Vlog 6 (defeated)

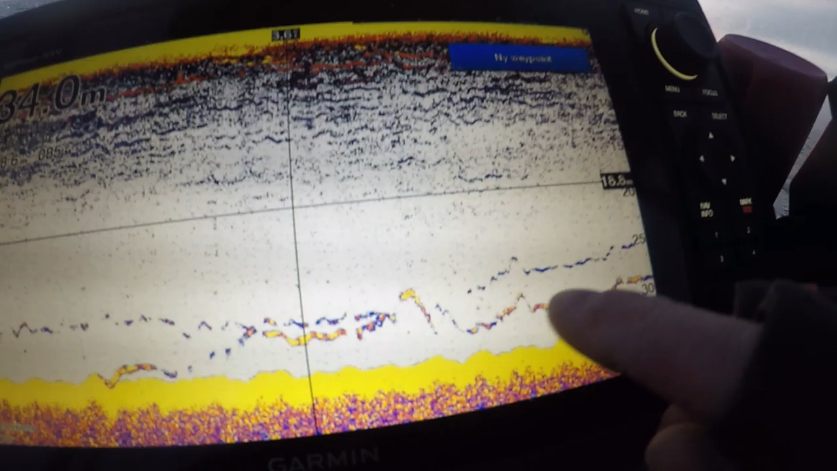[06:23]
On screen: depth 34.0 m
probably about 5 meters over the bottom.
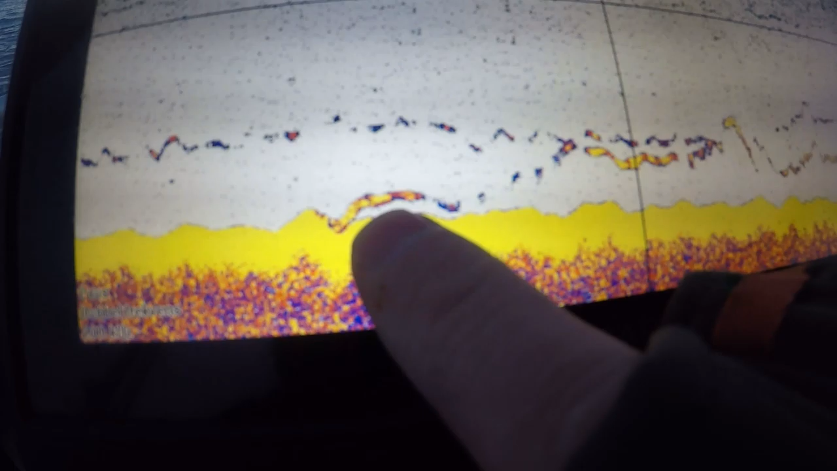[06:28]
Came in a nice mark on the bottom here.
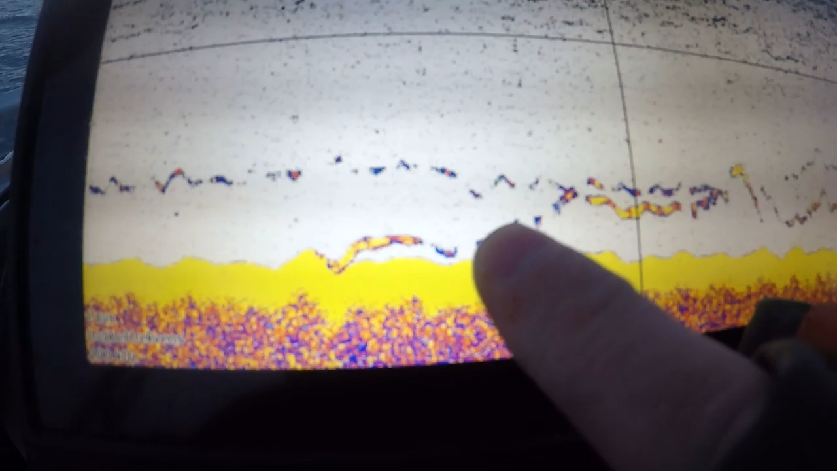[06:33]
Came out a little bit, came back in, or just missed him a little bit in the cone.
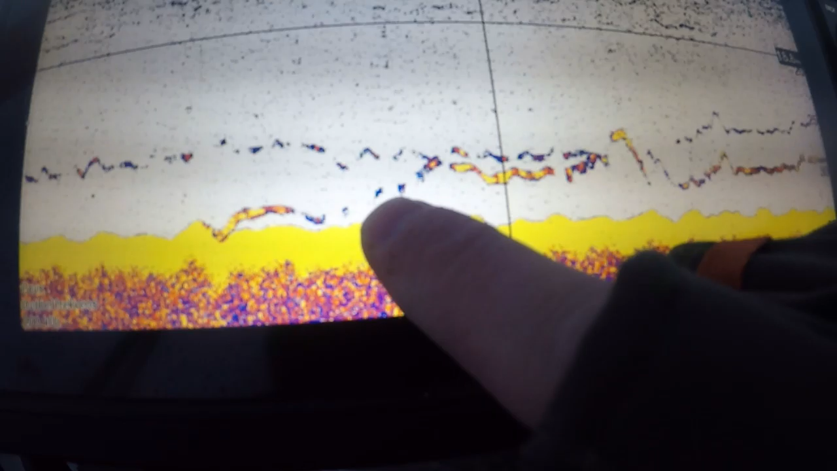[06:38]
So I had my bait a little bit behind the boat.
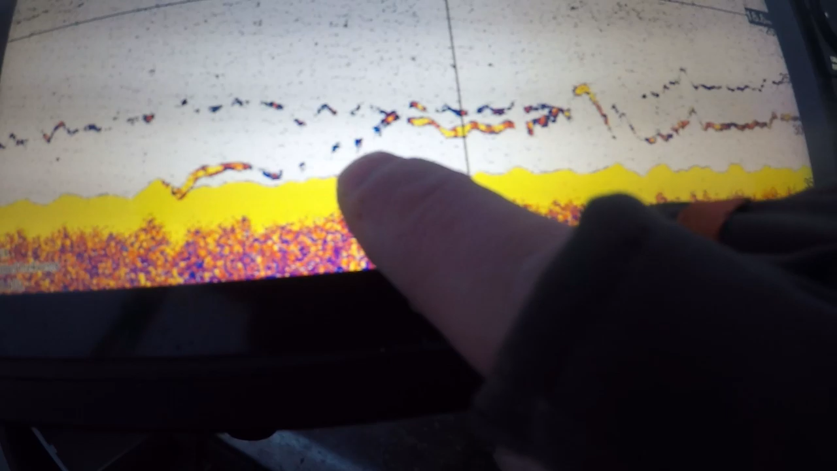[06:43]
And then he started coming up, just had him under my bait. I was just barely moving it, and then I got him to bite when
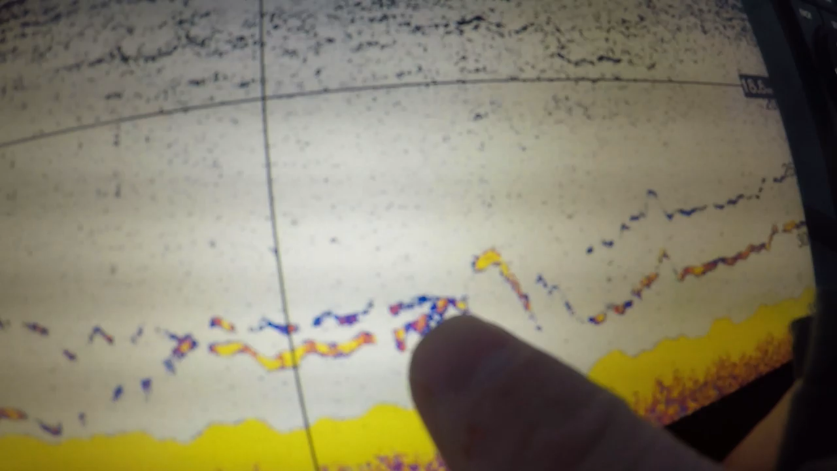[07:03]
That's when he just came up to the jig here, and he just super careful took the jig. So I just felt the rod tip got a little bit heavy, and then I